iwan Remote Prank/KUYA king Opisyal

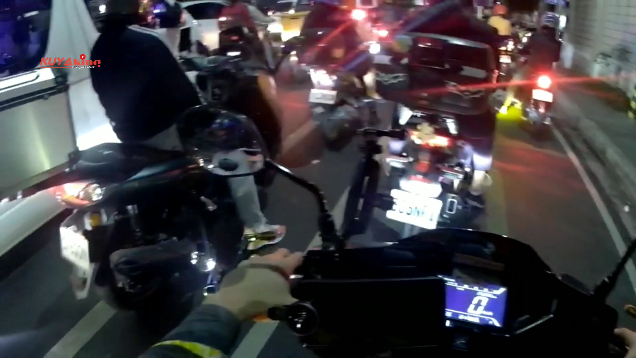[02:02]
Tsaka makikita yung sose natin agad mga koys mo kasi mayroong, nilagay ko yung face mask ko. Nilagay ko yung face mask. Ayan o, marami ng rider sa likod pero wala pa rin.
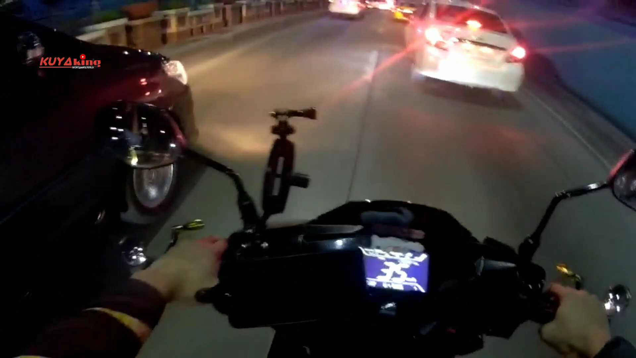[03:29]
Merong mga sumusunod sa akin na nakamotor. Kita naman yun, di ba? Yung ano ko. Kasi may face mask yun na, ano eh, sky green.
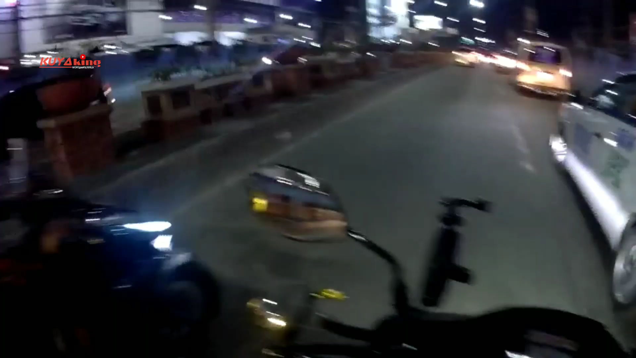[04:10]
Ayan, may nakita tayo. May nakita.
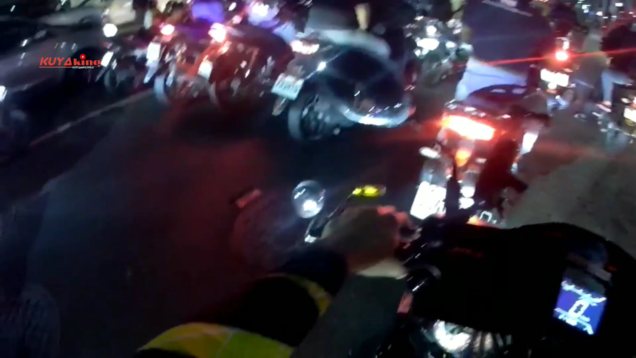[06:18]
Ayan. Hindi niya. Hindi niya ako sinabihan. Alam ko nakita niya. Nakita niya. Ito mayroon pa talaga si Kyle. Ay, mayroon pang motor sa likod. Tingnan natin kung maaano niya.
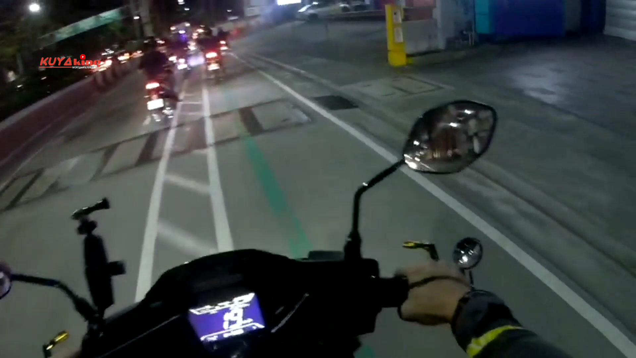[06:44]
Ayan. Wala. Si Kuya, nakarader. Wala rin.
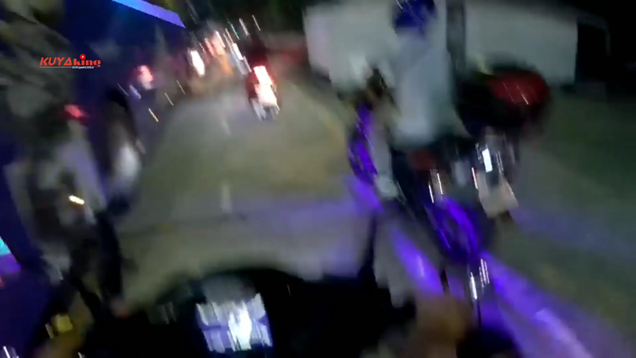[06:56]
Oh no.
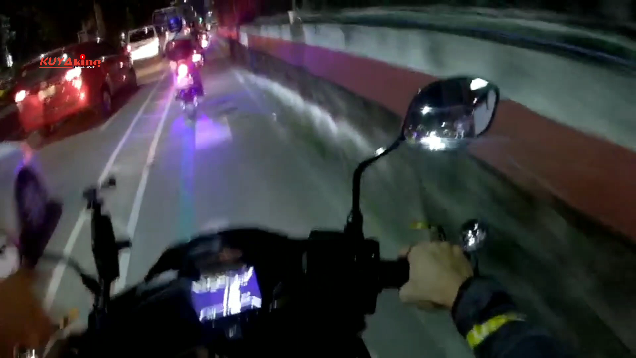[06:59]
Ay, o yan dito.
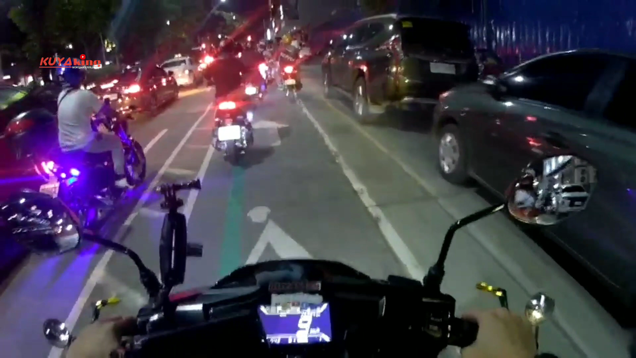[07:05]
Wala. Ayan. May nagano sa akin. Parang may nagano sa akin ah. Ayan o sa likod. Naka Honda Beat. Hindi ko lang alam. Kung mag-a-approach siya sa akin.
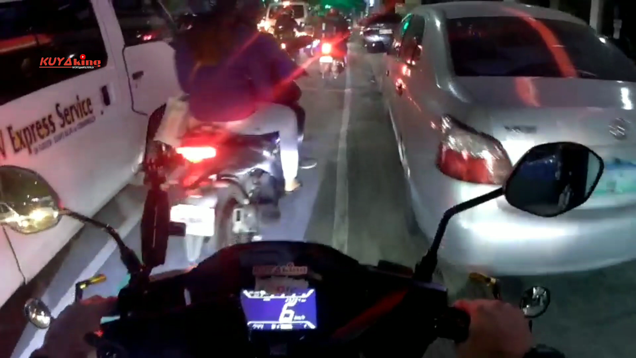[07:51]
Salamat. Dalawa na. Sa dami-dami ng motor mga koys. Yan mo yung nag-approach sa akin. Dalawa lang. Dalawa pa lang nag-approach. Yan.
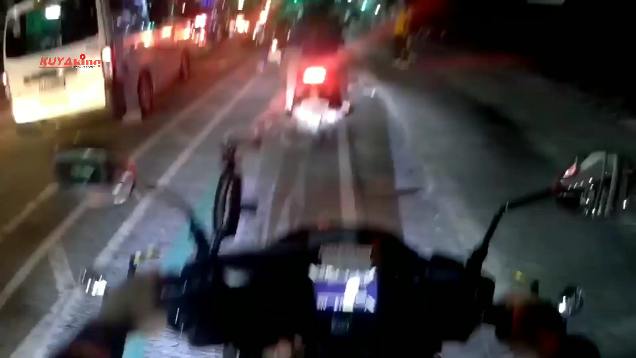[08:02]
Naririnig ko yung susi sa likod. Tumatalbog. Tapos mayroong susunod sa akin. Pag-inahin ko kung na-approach ulit ako.
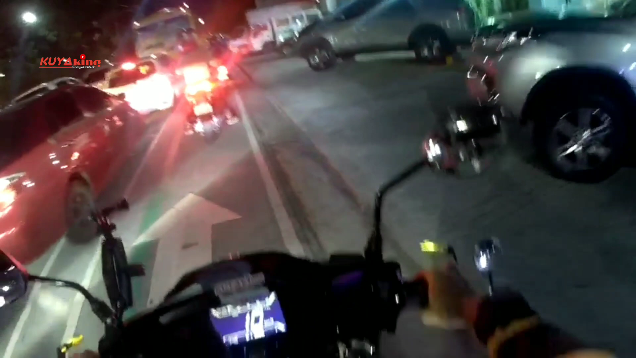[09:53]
sobrang traffic dito mga koys kahit sobrang pagod muna mga koys parang hindi mo na makikita kung kumbaga nakita mo na pero hindi mo pa rin sinasabi sa rider diba pagod ka na sa traffic pero meron pa rin iba na syempre naano nila yung consistence ng kanilang energy kahit pagod sila is nasasabi pa rin nila yung dapat nilang ang nasasabi pa rin nila yung kanilang nakikita
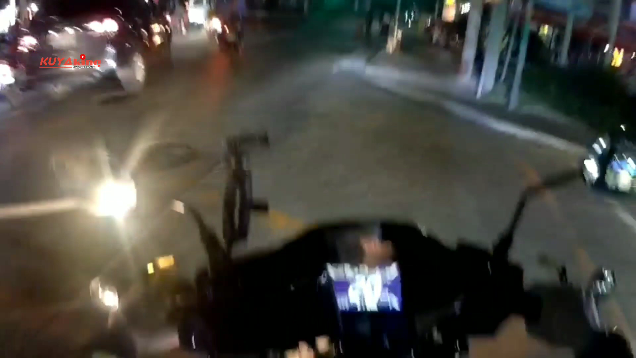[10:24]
so yan mga koys hindi dito na tayo malapit sa side up hindi ko alam kung meron pang magsasabi sa akin ito mga bike yan yung mga bike tingnan ko yung mga bike
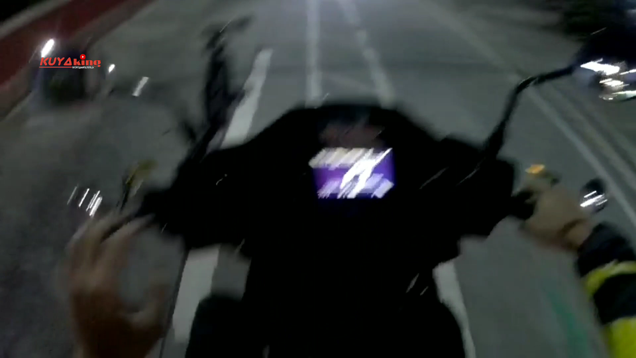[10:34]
tingnan ko yung mga bike
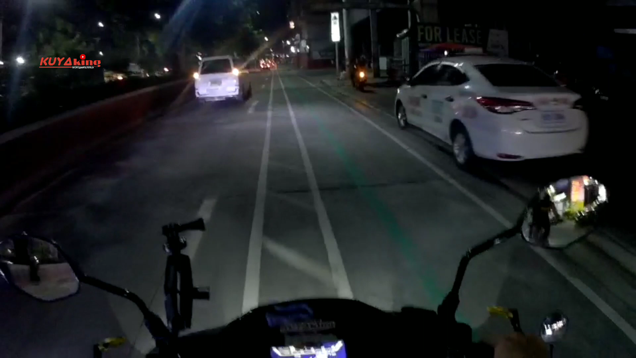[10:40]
tingnan ko yung mga bike kung magano